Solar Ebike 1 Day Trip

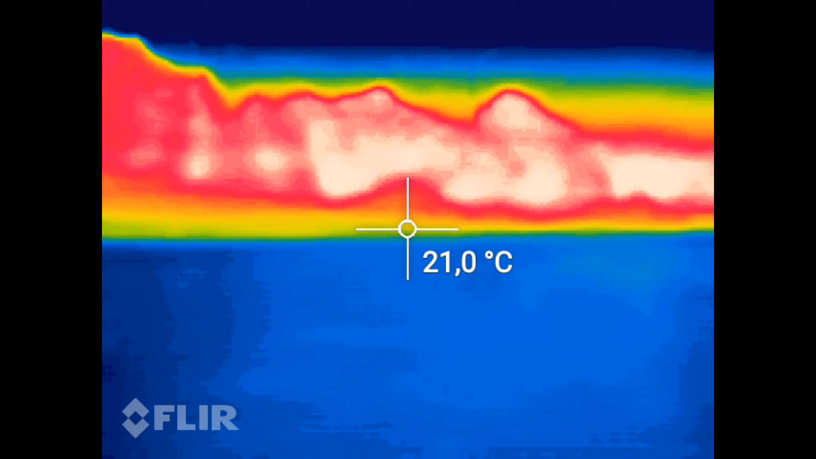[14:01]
On screen: spot 21.0°C
Okay, that's not perfect, but that will do. We are still lying on the local airfield.
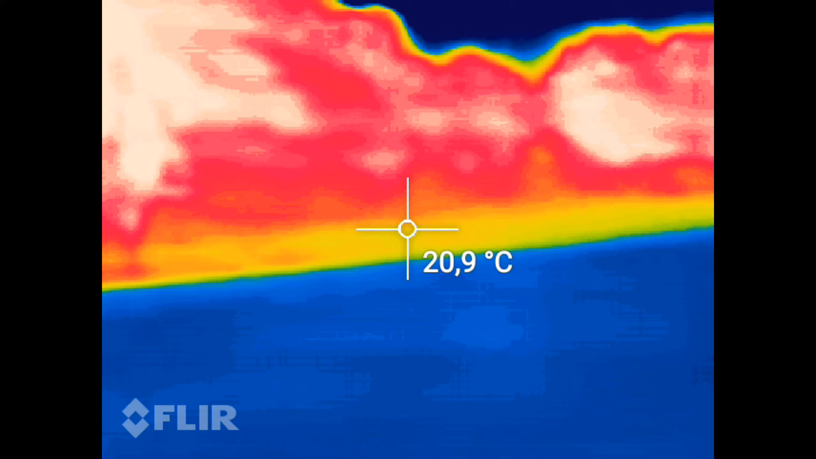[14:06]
There's the small hut you can see in the other videos.
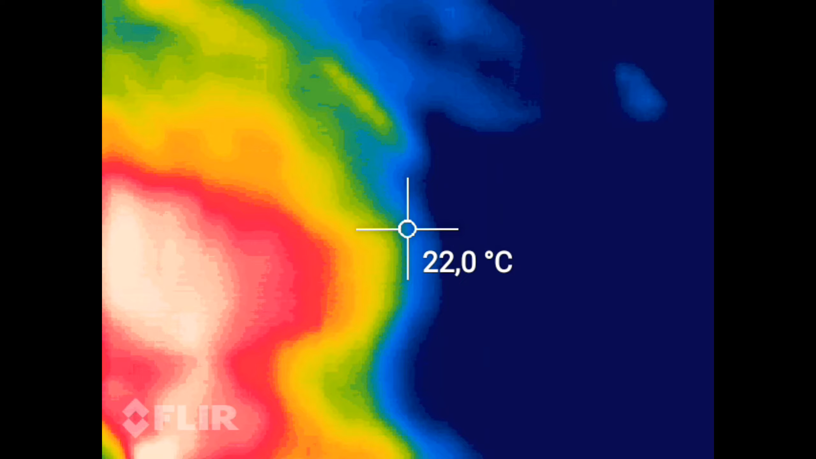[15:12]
On screen: spot 22.0°C
So, it's really hard for me to see anything.
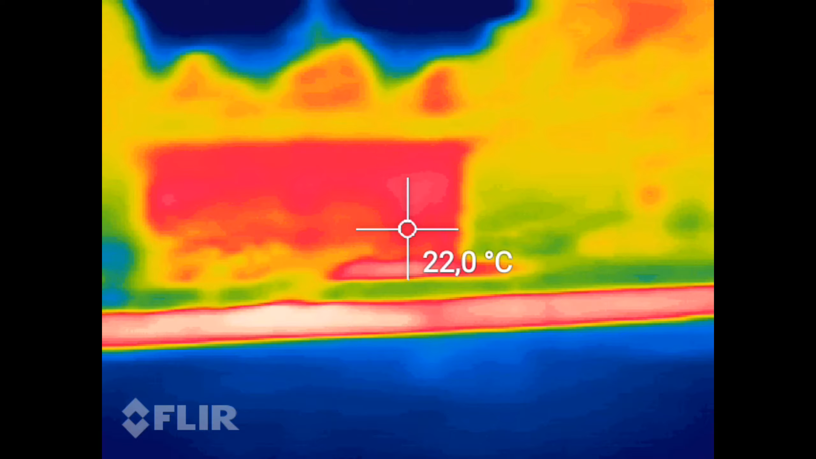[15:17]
On screen: spot 22.0°C
That's the field, no animals. There's my wife.
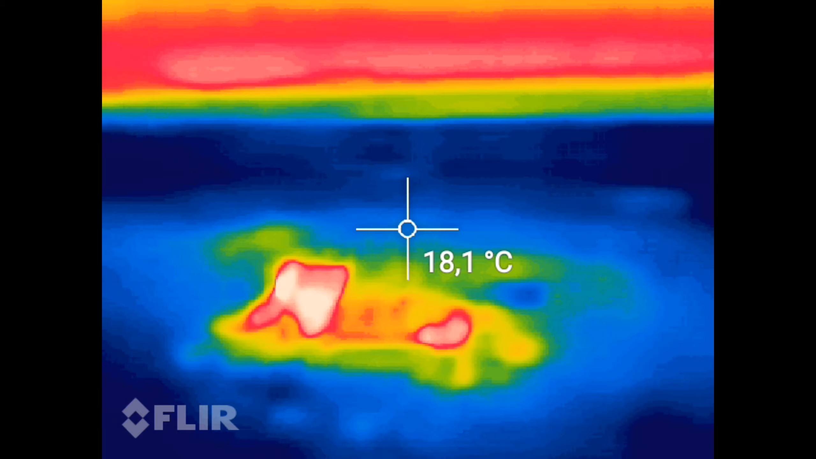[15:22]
On screen: spot 18.1°C
Mach mal deinen Arm hoch.
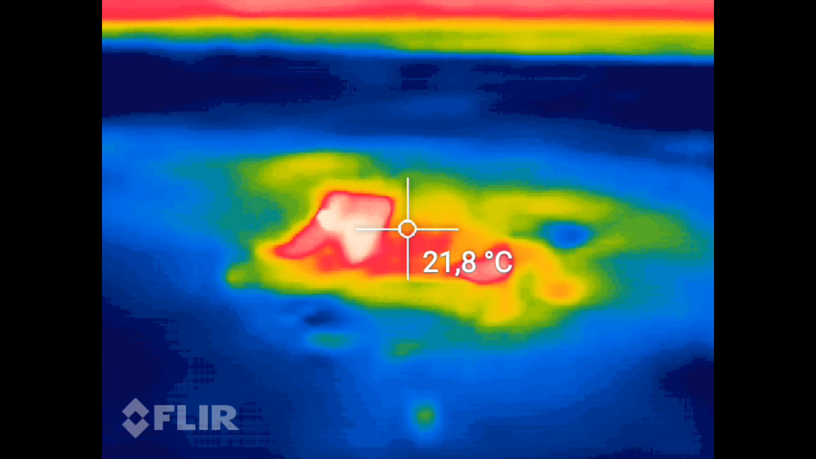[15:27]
On screen: spot 21.8°C
That's my wife.
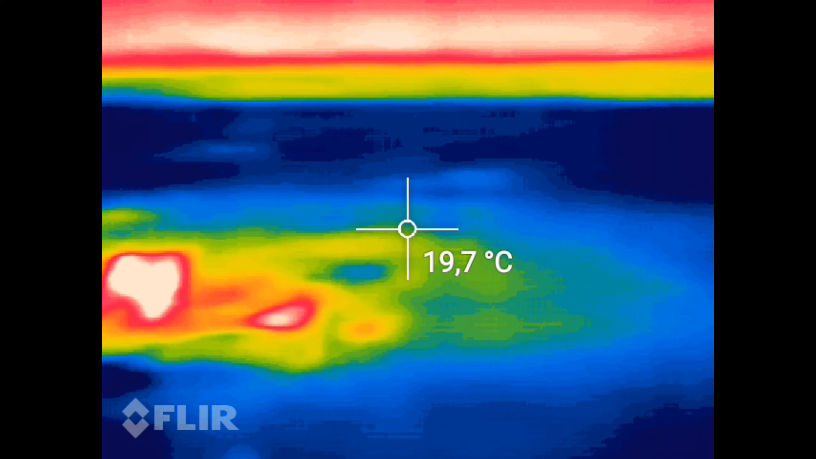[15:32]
Wait, you can see her hot head right there. You can see my steps on the floor. Right, actually, let's try that.
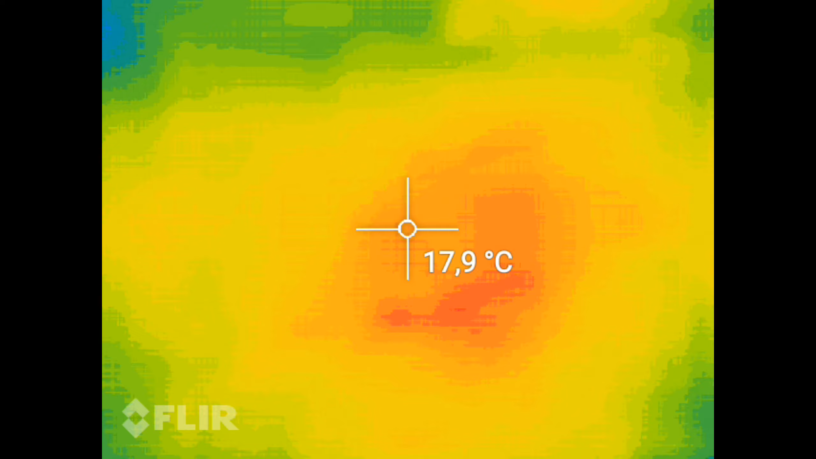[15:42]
On screen: spot 17.9°C
And now if I turn back, you can see where I have been.